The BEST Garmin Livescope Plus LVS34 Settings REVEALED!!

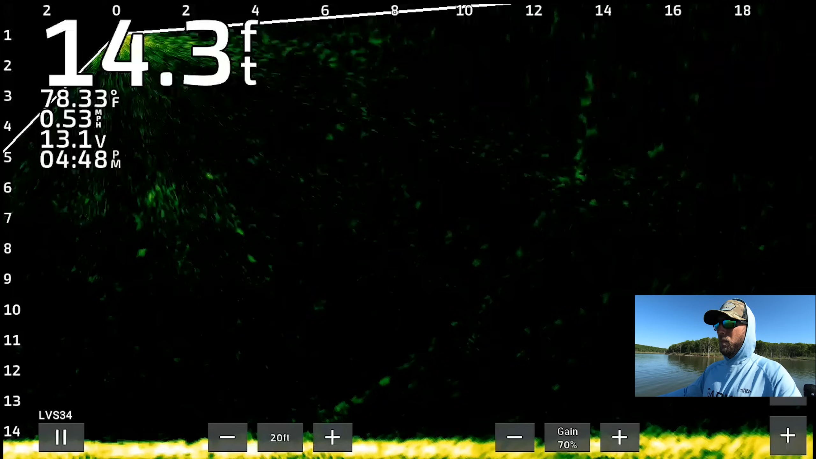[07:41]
On screen: depth 14.3 ft, water 78.33°F, speed 0.53 mph
switch your transducer one click to the down view mode instead of the forward view. I think that's going to give you better resolution as well. Okay, so as we're kind of snaking our way through these trees here right away at four feet out, you guys can see that fish right there.
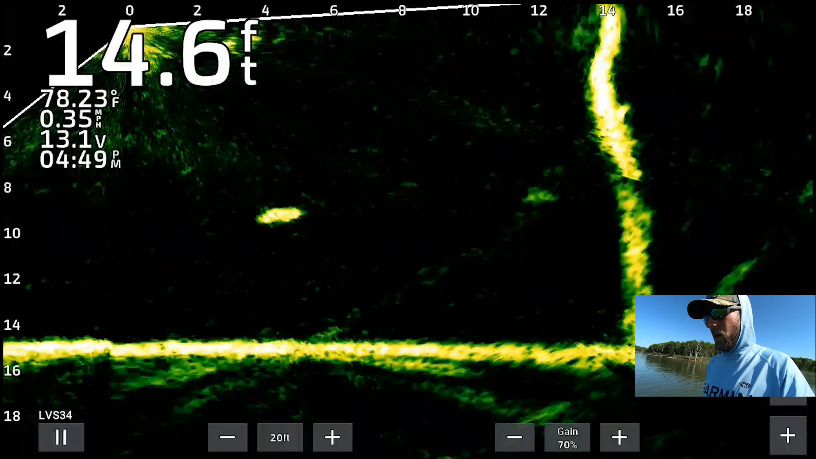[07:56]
On screen: depth 14.6 ft, water 78.23°F, speed 0.35 mph
That kind of looks like a crappie. It almost looked like a carp at first, which now I'm kind of hitting it from the side and that fish is getting a different profile.
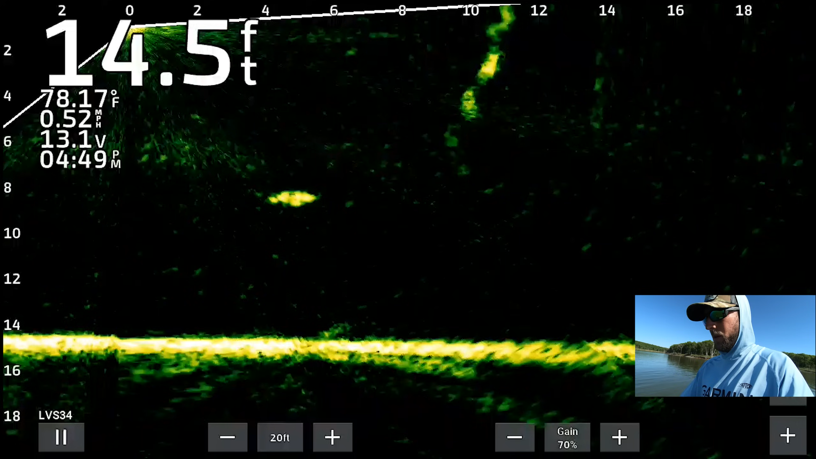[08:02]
On screen: depth 14.5 ft, water 78.17°F, speed 0.52 mph
He's swimming away from us. It kind of looks a little bit more like a carp. But as we get into this tree right here, you can see super good definition on that big crappie sitting right in the middle of that tree. I do have a rod. I'm not going to catch them. We're just going to look at them for right now.
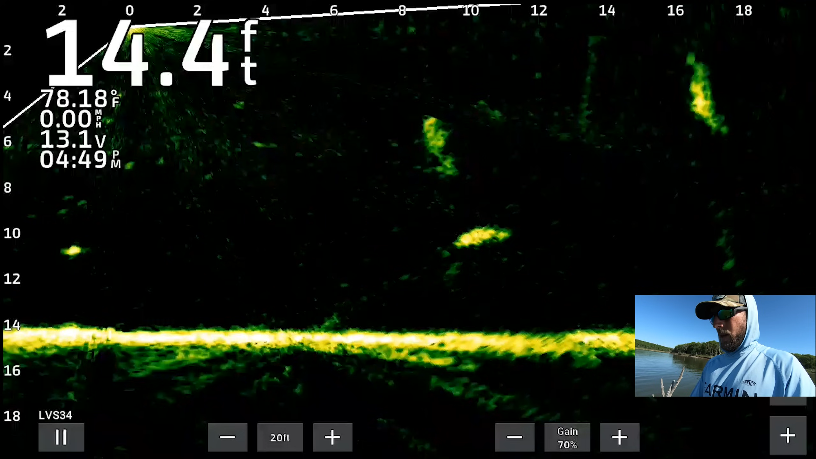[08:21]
On screen: depth 14.4 ft, water 78.18°F, speed 0.00 mph
But that is a big one sitting. There might actually be two of them. See? Oh yeah, there's two of them. There's two nice ones right there. Just almost right below us.
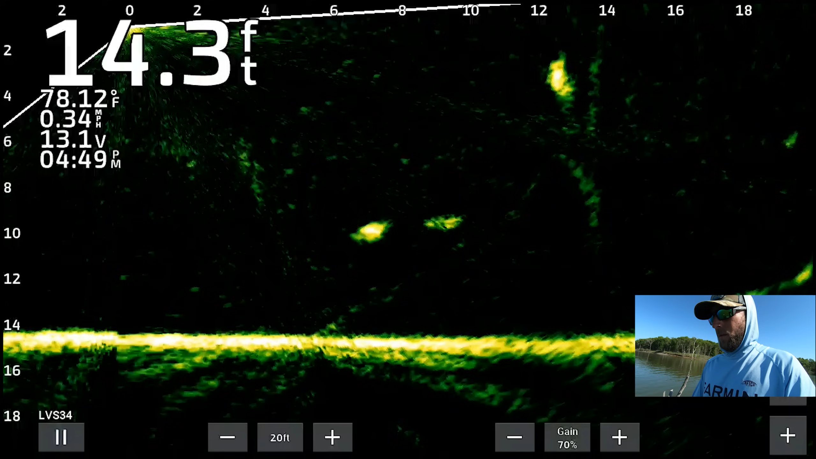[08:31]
On screen: depth 14.3 ft, water 78.12°F, speed 0.34 mph
Looks really good. I like those. That's what you want to see. So now we're just going to kind of keep maneuvering around. We're going to get into a little bit shallower water so I can kind of show you the shallower water definition as well. And then from there, we're going to go over the settings.
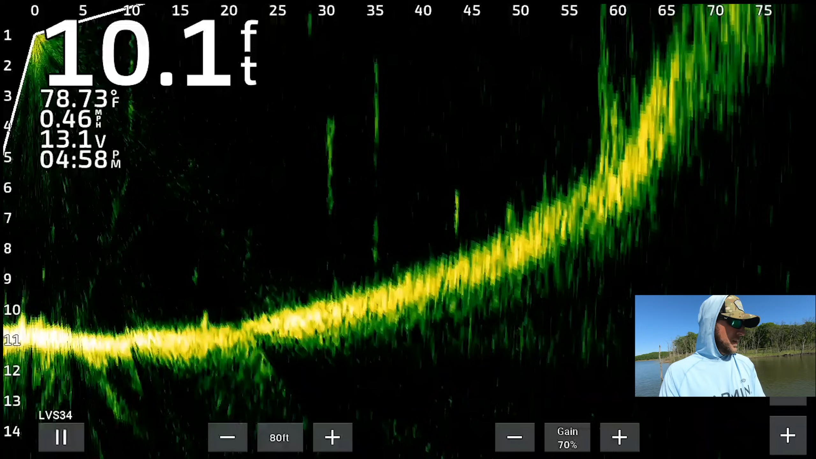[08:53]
On screen: depth 10.1 ft, water 78.73°F, speed 0.46 mph
All right. So now we've slid into a little bit shallower water. It's a little bit deeper in this pocket than I remember. And that's because the lake's pretty high right now. As you guys can see, we're shooting 80 feet out. I've got the bluff wall kind of back behind us right here. And you guys can see that on the screen right here, just right around 65 feet. That's almost dead accurate right there. But you can see I've got no dead spots. There's only one little stitch right on the bottom, which is going to be pretty common with the LVS 34. You may see a stitch, but I don't see it too often, especially if you just adjust your depth like that, bring it down to 10 feet. You can micro adjust it too.
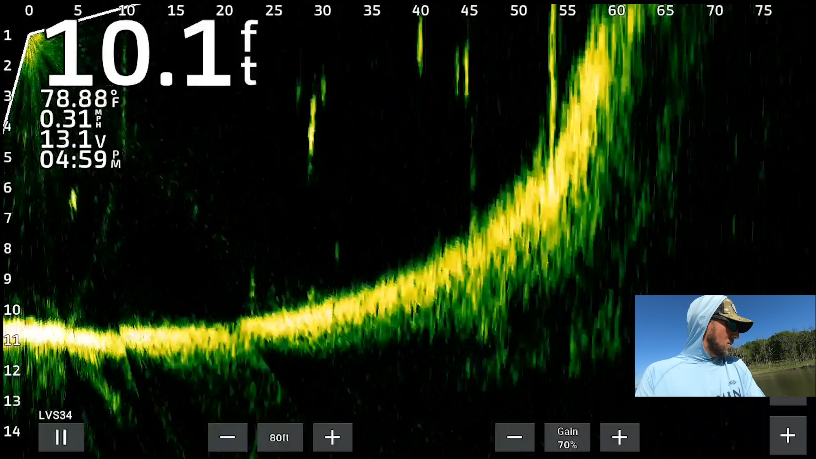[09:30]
On screen: depth 10.1 ft, water 78.88°F, speed 0.31 mph
It obviously goes in five foot increments when you use the plus and minus on the on-screen controls. But got no dead spots right around 20, 30 feet. There's a couple of crappies hanging out in a little group right there. Looks pretty good. Scan it up shallower in the pocket here, about 70 feet. That's where it starts to get really shallow, sitting in nine foot.
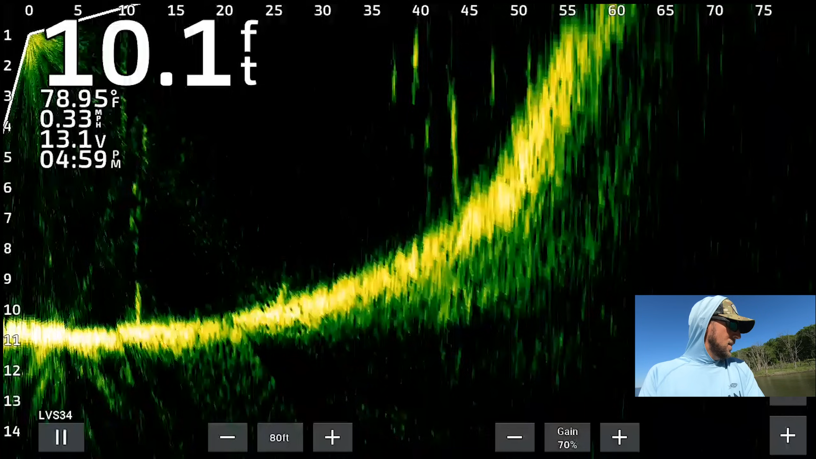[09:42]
On screen: depth 10.1 ft, water 78.95°F, speed 0.33 mph
But otherwise, things look pretty good for the settings that I've got on that.
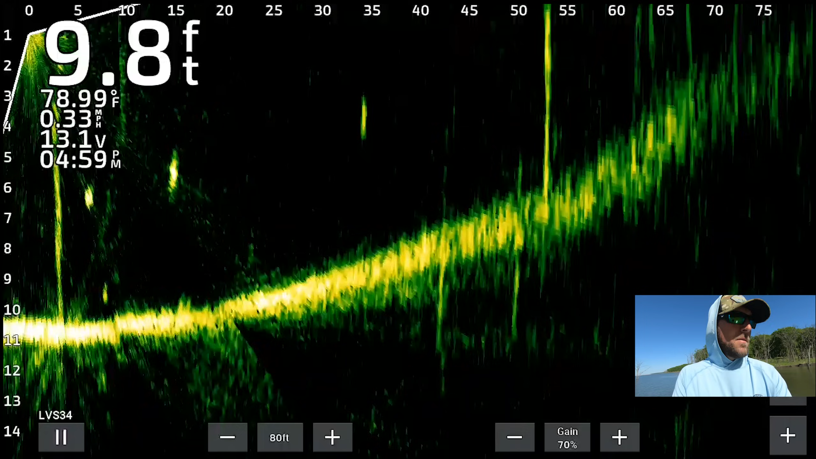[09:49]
On screen: depth 9.8 ft, water 78.99°F, speed 0.33 mph
And that's exactly why we're going to go over the settings here. I just wanted to be able to show you guys definition of the LVS 34 in deeper water, which we weren't even in really that deep of water. We might do a couple more shots in deep water, but it looks just as good, I promise.
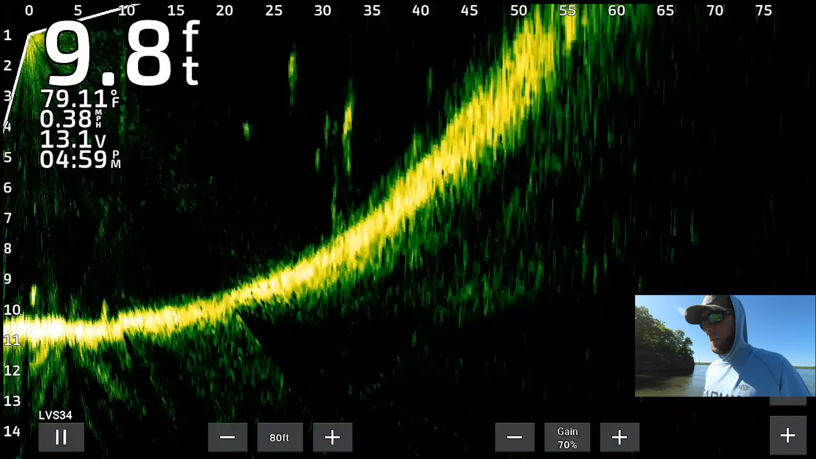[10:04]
On screen: depth 9.8 ft, water 79.11°F, speed 0.38 mph
But then again, sliding up into shallower water here and just being able to see all the way up to the bank right up until it breaks water to see good definition. All right.